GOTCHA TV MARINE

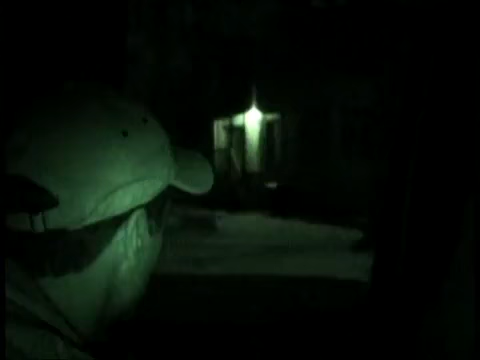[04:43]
It's a gray one on the left Is that it?
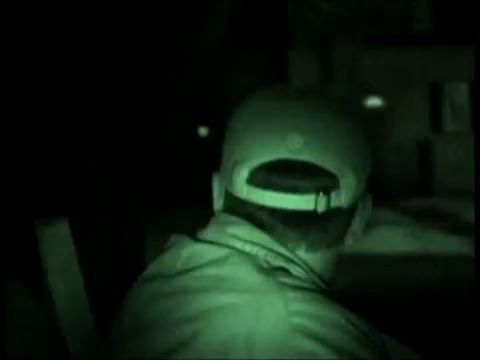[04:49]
Lights in the back I know that, I don't know Hey, how you doing? What's up? Deer? Hi? Is Deer a kid? No, he ain't You seen him?
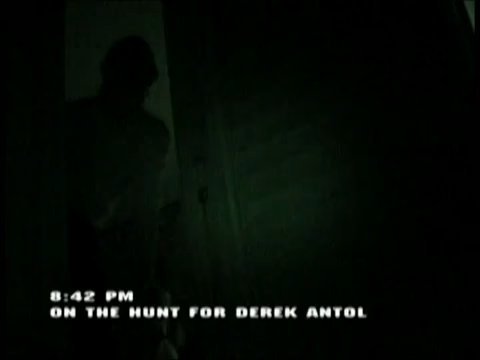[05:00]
I haven't seen him in three days